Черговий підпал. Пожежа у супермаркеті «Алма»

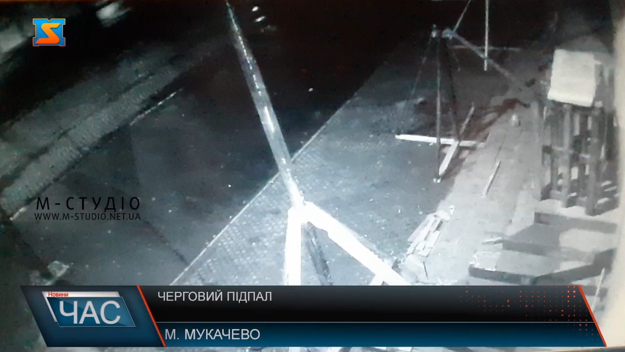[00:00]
Черговий підпал супермаркету «Алма» стався сьогодні вночі в мікрорайоні Черемшина. Як видно на відео з камер спостереження, невідомий чоловік, приніщений до дверей магазину, облив їх легкозаймистою речовиною та зник, в результаті чого сталася пожежа. Вночі на місце події прибули пожежники та слідчо-оперативна група.